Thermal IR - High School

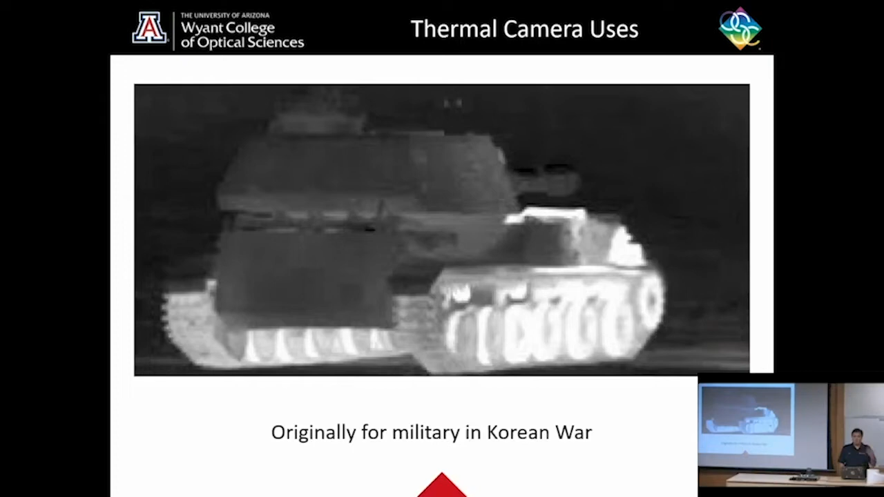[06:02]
So here in the tank, you can see that, you know, the wheels are brighter. That's because they're going to be hotter. So they're giving off more infrared radiation. So you can see them better with a camera. Modern day uses include uses by firemen in low visibility situations. So on the left, you have an image of what the eye could see. There's a lot of smoke. You can't really see through it. You wouldn't be able to see details. On the right, you have the same scene seen through a thermal camera.
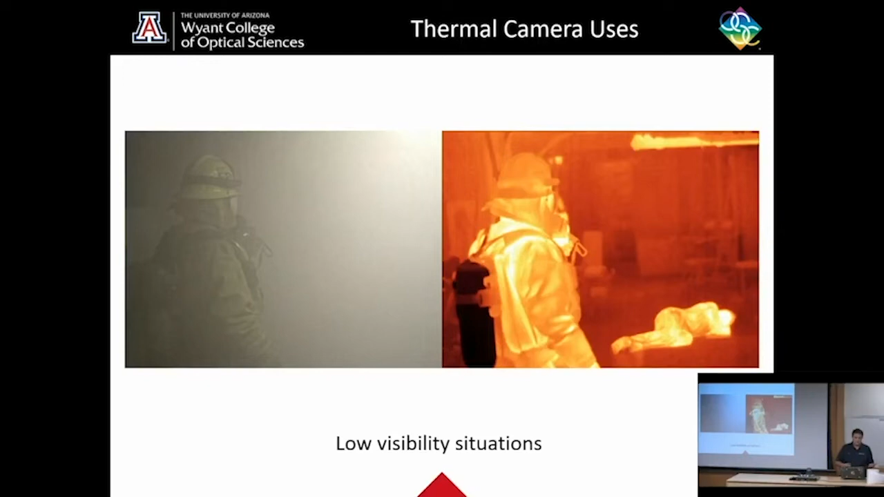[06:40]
This camera can see through the smoke because the smoke is not super hot or super cold. And you can see the human lying here on the floor that you might not be able to see with just the human eye. Another use, night vision versus thermal. So night vision, you are kind of like just upping the contrast. It depends on how well you can see. There's usually a green overlay. And you can't really see the human. This is the same scene with a thermal camera.
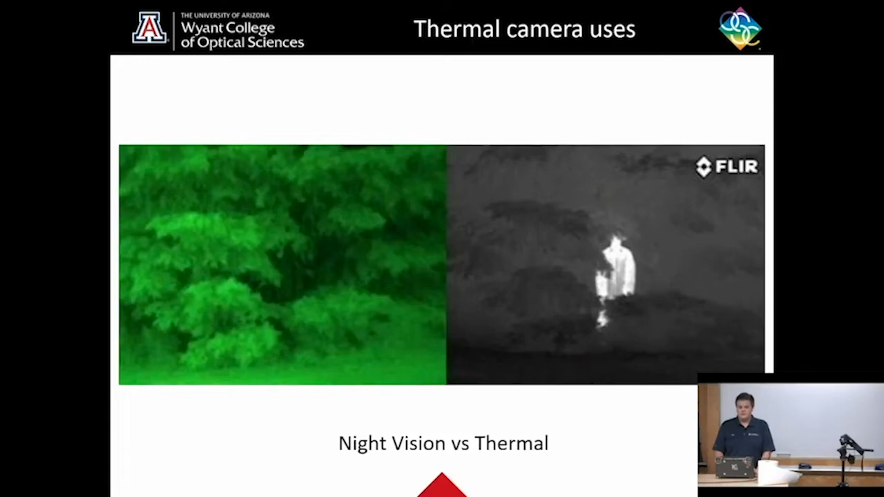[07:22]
Now the thermal camera is picking up temperature instead of color. And you can actually see the human behind the bushes. This is because the human is much warmer than the surrounding foliage. Another use is thermal distribution in structures. This can apply to buildings, to telephone poles, any man-made structure. You can see how temperature distribution in a structure affects what the thermal camera can see. In this case, heat's rising. You can see some of the heat here in the window.
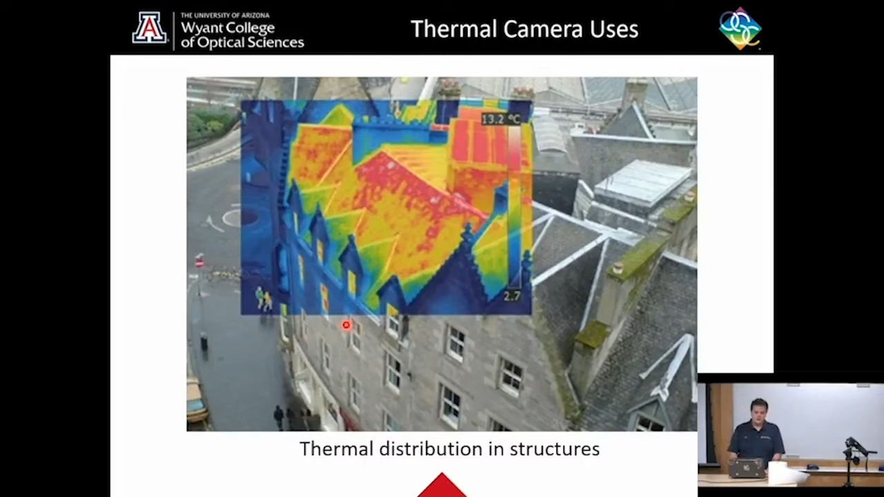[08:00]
On screen: scale top 13.2°C
That's because you can see that that's the temperature of the glass. That's not the temperature. And it's much warmer than the temperature surrounding it. You can also see that the roof, because heat rises, is much hotter up here at the peak than lower down.
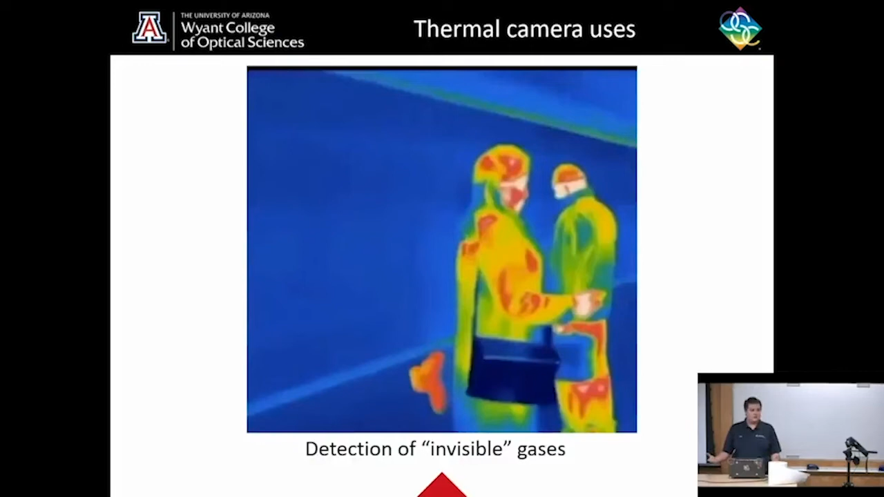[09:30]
You can pick up on the temperature change of gas, so things that you can't see just in a room. And one of those things is when humans pass gas, because a fart is warmer than the area around it. So now we're going to get into biological uses. You can tell that something is warm-blooded versus cold-blooded when you look at it with a camera. Here you can see that this particular image is a dog. And you can see that the dog's nose is colder than its eyes or its ears.
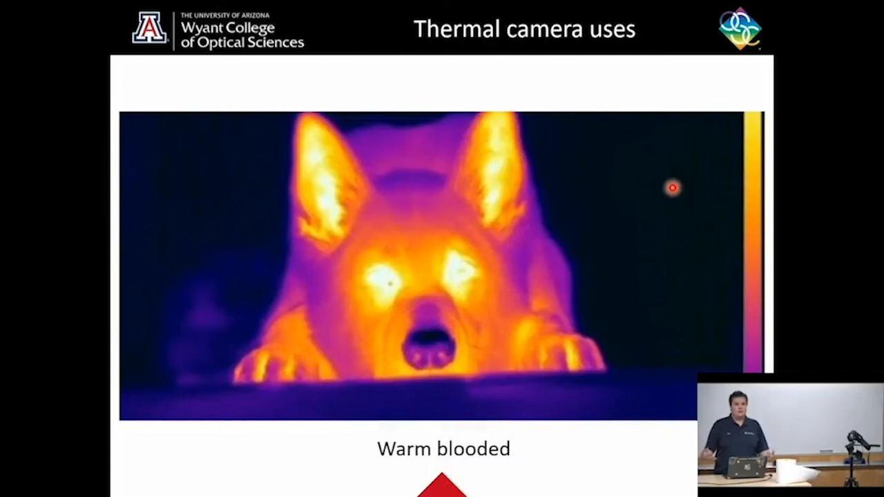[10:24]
This is because the fur that coats it acts as insulation for the dog and keeps that temperature inside. So you're not seeing the heat that it's emitting because it evolved to have fur to keep that heat in. Here we have an image of a snake. Now, snakes are cold-blooded. They don't regulate temperature the same way as warm-blooded animals. So the snake, which is on a human's hand, and humans are warm-blooded, reads as much colder than the human hand. And what will actually happen is if the snake stays on a warm area long enough,
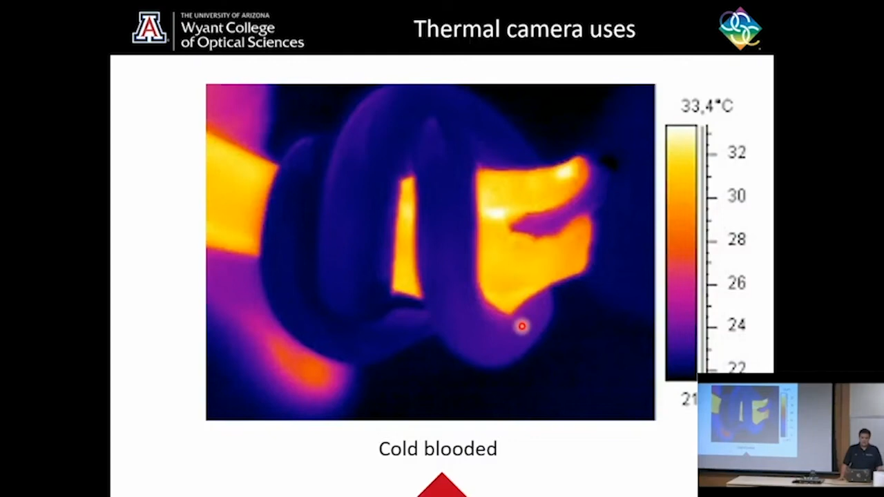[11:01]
On screen: scale top 33.4°C
it will start to warm up because of the way that they work. And you'll actually see a little bit of heat transfer. So perhaps this area here is warmer than this area out here because it's in contact with the warm human hand. Finally, we're going to get into how it can be used to detect blood flow and similar things in medicine. So in one of these hands, it's much colder than the other.
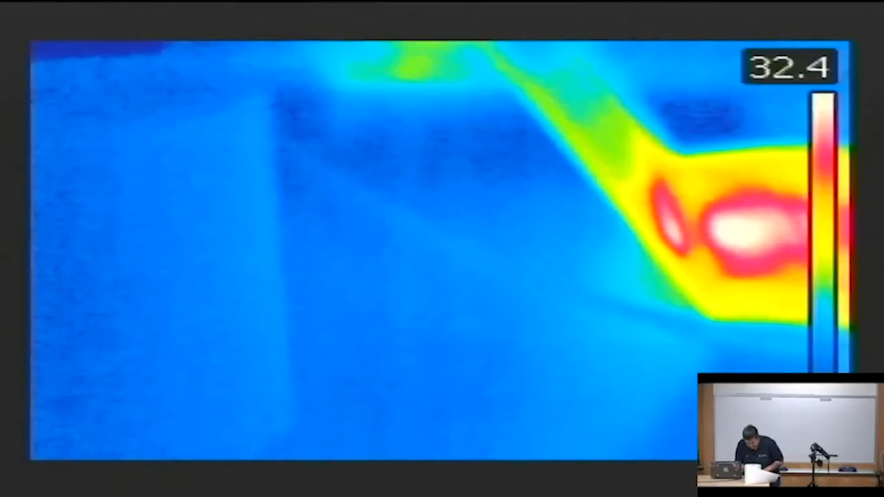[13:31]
All right. Thermal cameras up on the big screen. Right now we are pointed at my laptop.
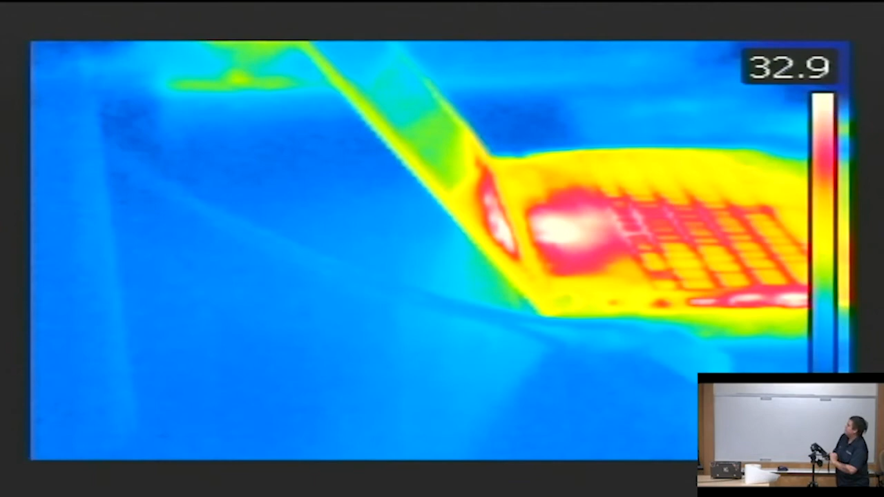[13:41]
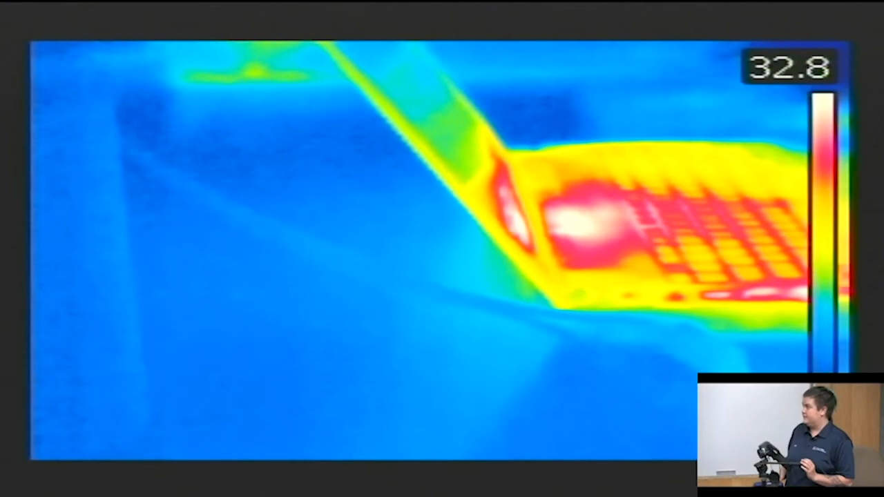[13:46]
So you can see that that has some nice hot spots, especially compared to the table around it.
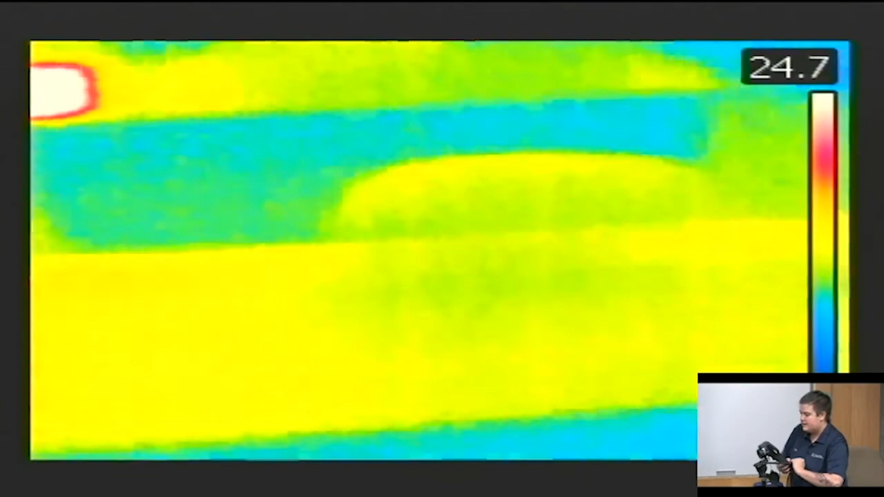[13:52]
I'm going to point at another person in the room.
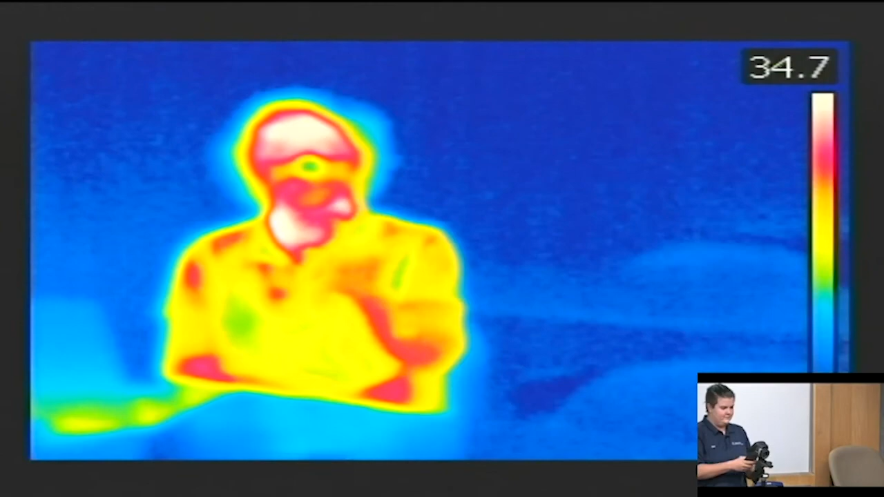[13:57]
Yep.
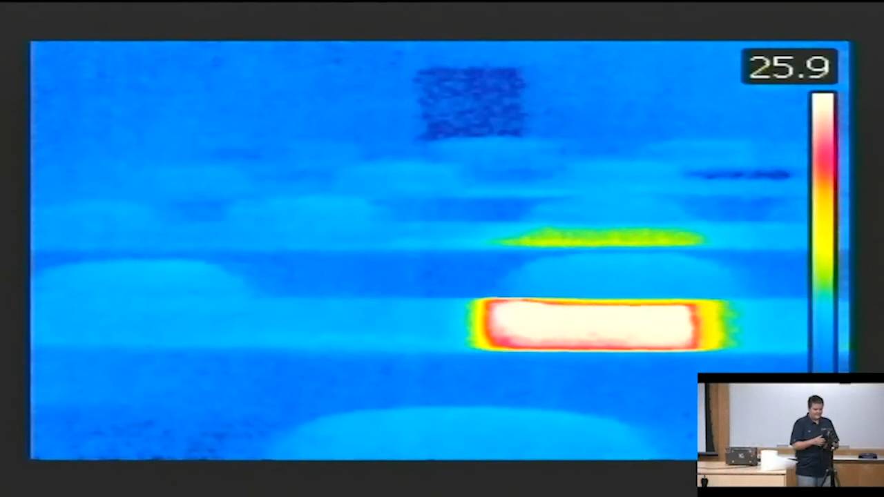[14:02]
So that's what a human would look like.
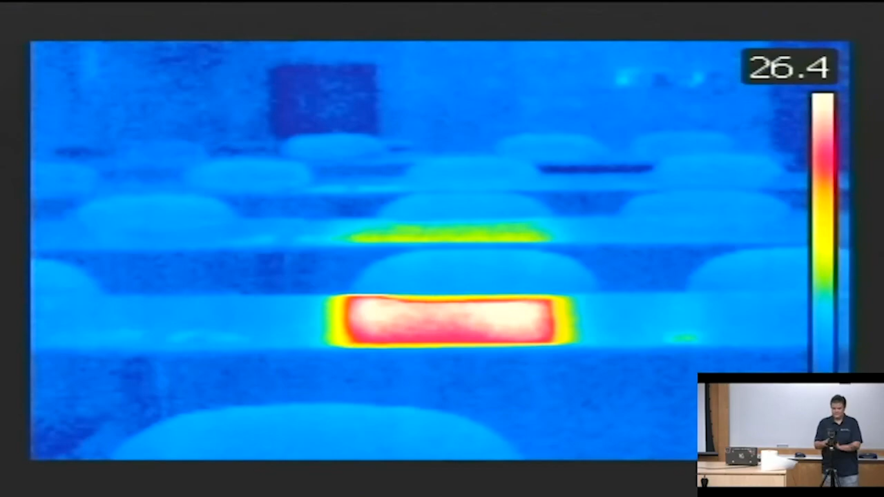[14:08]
Interesting hot spot over there. I wonder what that is. We used for investigation, too.
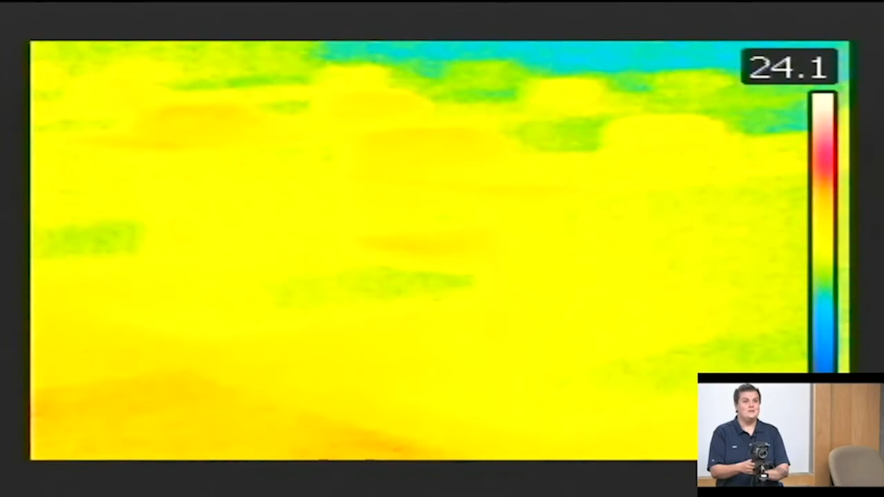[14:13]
So just some some cool tricks.
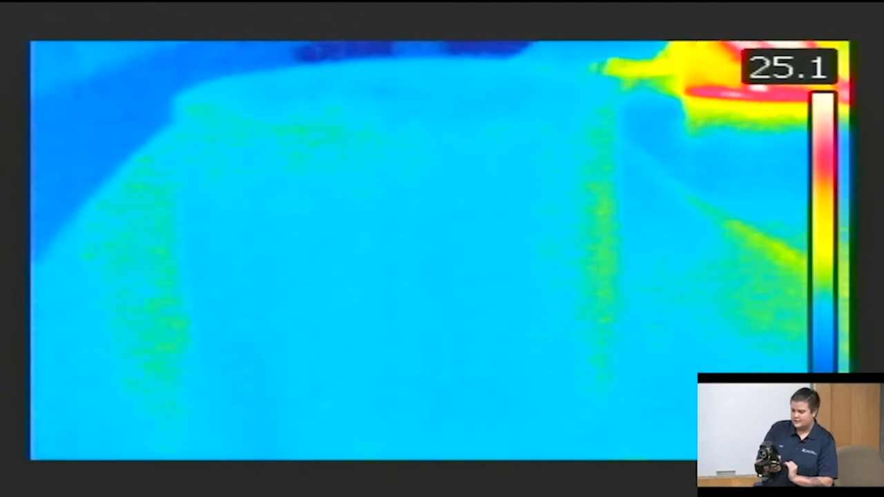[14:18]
We have over here a stack of paper towels.
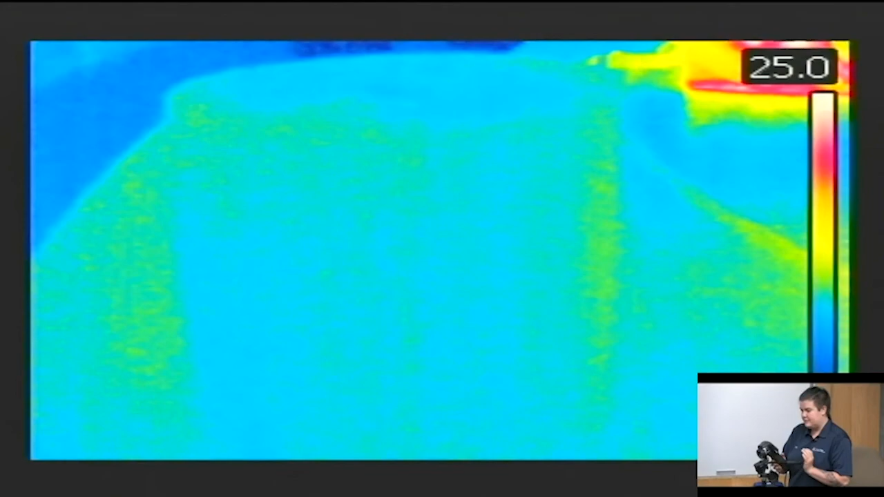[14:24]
This doesn't look like a whole lot of anything on the screen right now.